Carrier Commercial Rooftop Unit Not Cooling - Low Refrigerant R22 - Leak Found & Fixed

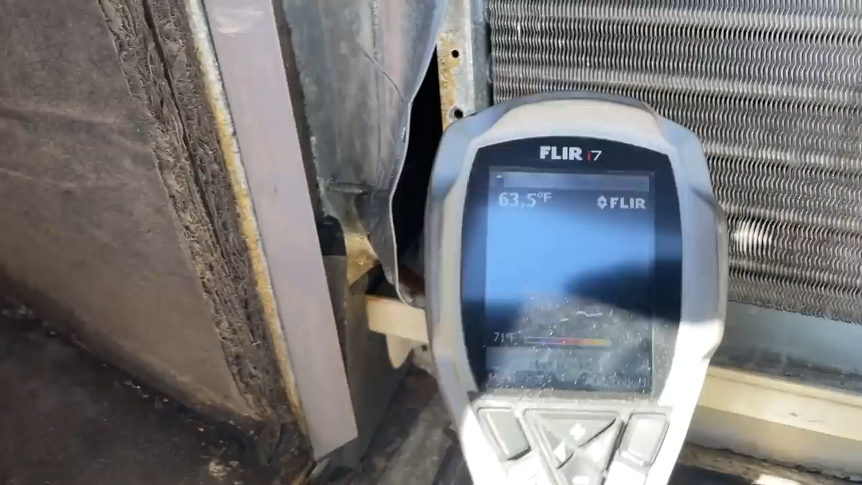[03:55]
On screen: spot 63.5°F
And I can also see it with my FLIR i7 thermal camera.
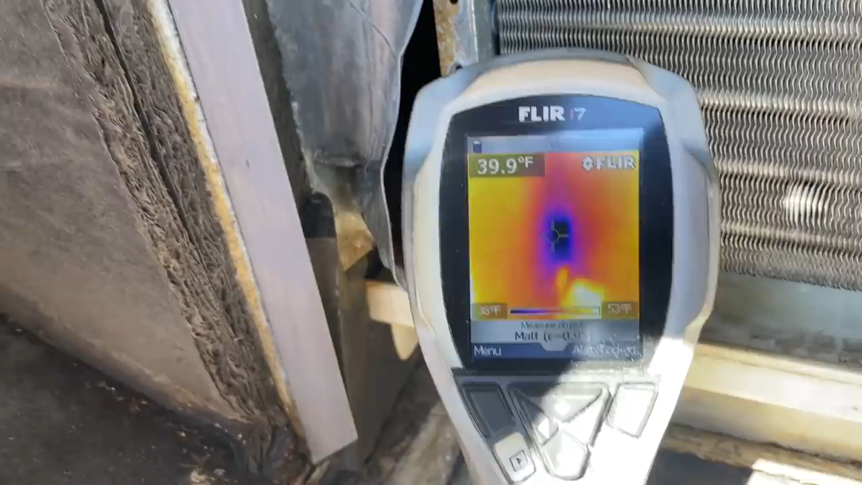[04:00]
On screen: spot 39.9°F
It's right there. There's my leak. All right.